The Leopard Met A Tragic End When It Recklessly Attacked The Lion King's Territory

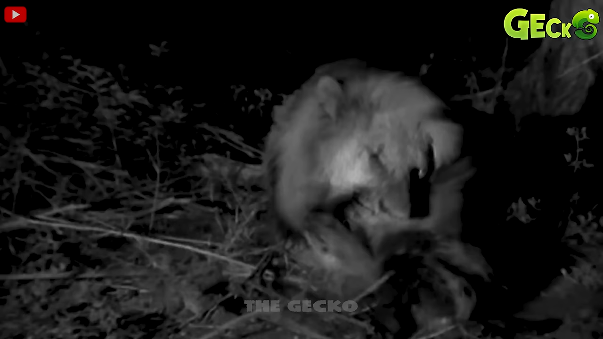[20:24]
The lion's arrow-like charge successfully caught a hyena. But another hyena appeared to attack the lion to save his friend.